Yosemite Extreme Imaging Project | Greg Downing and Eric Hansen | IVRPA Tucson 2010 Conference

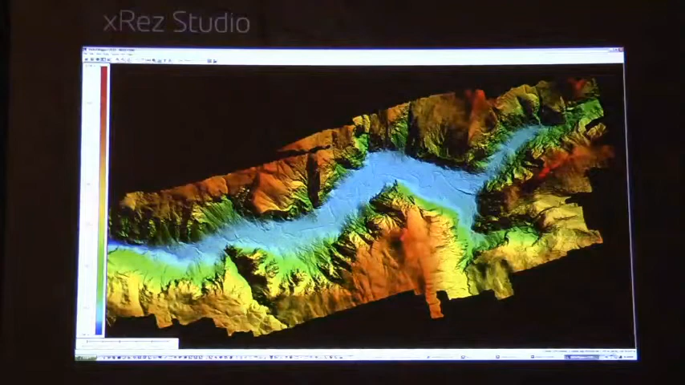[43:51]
And I was, oh, I just like, what? A one meter? I mean, most terrain resolution is 10 meter. So, one pixel per 30 feet. And this was, of course, one pixel per three feet. So, literally, you can see trails on this data. So, if you look here at Glacier Point, uh, let me go out of here, and I can get a mouse back.
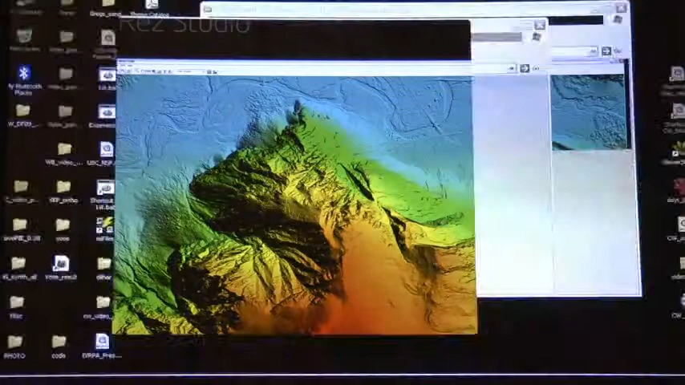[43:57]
Uh, I need a laser pointer.
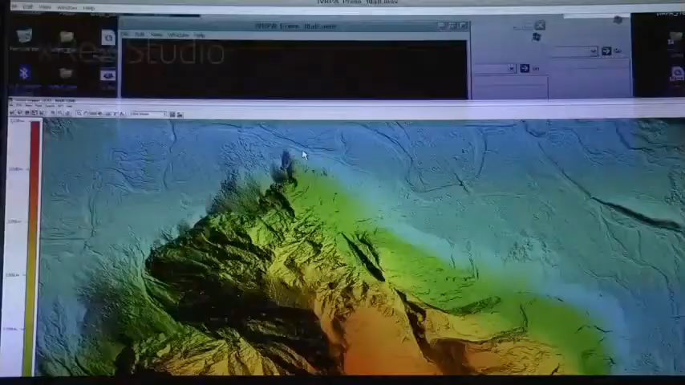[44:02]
There you go. Uh, so, here you can see even, this is the four mile trail on Glacier Point coming down. Of course, you can see all the roadways and, and rivers, and so forth. Um, but, uh, really terrific piece of data.
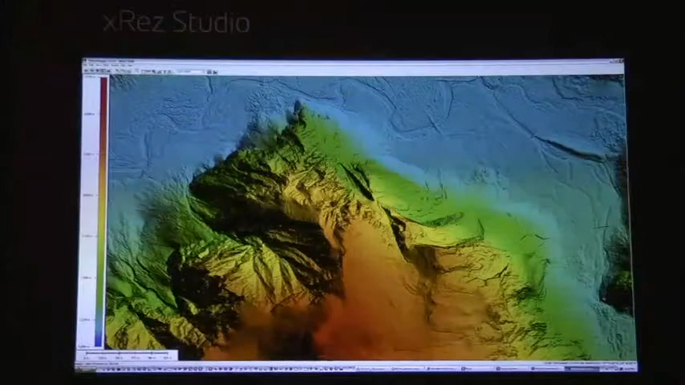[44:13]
So, um, we use that as an underlay to create, I think, a very novel image.